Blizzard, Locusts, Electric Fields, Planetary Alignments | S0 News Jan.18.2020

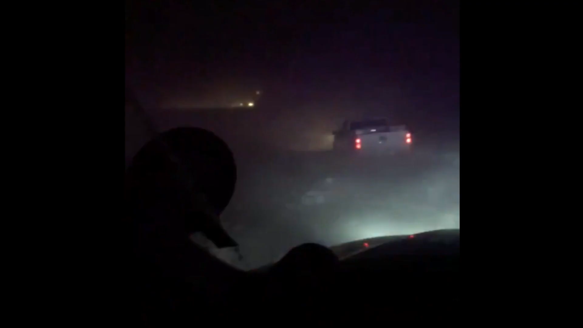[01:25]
we go to north america blizzard pounding the midwest has shut down airports and highways but not